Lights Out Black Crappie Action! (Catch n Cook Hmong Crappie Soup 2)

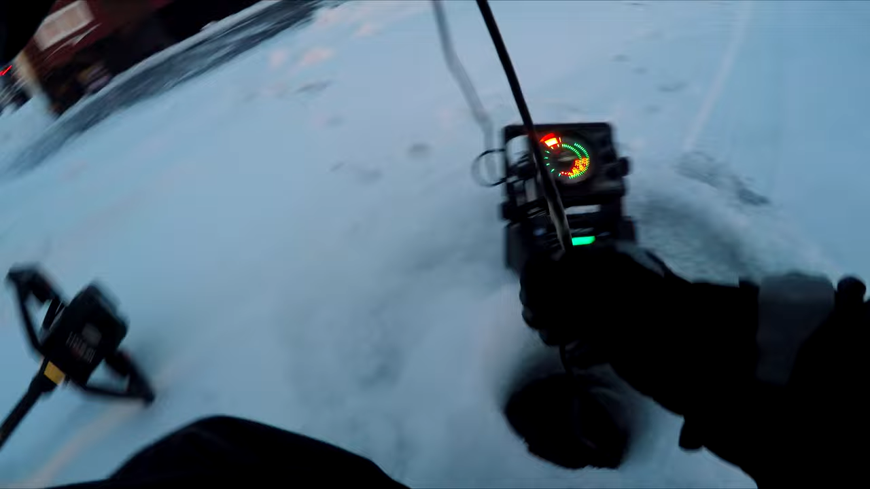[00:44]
About 26 feet of water right here.
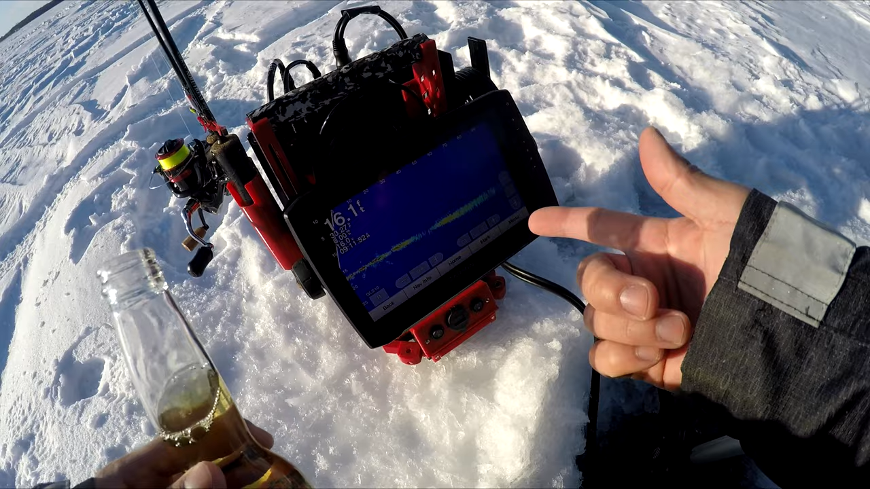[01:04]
We're checking on live scope right now and we ain't getting none. Been a cat and mouse game all day, but we got some beer here to relax our bodies while we try to catch these fish, guys.
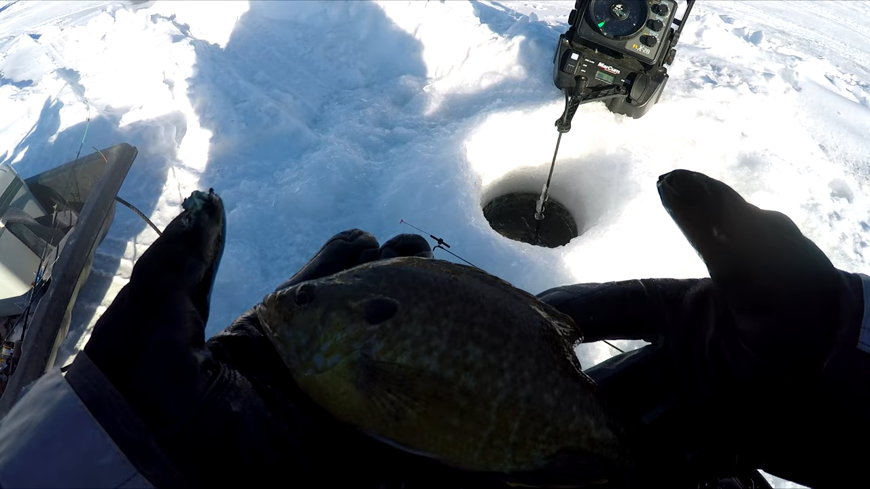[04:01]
Probably the biggest fish of the day. A freaking bluegill. See you, buddy.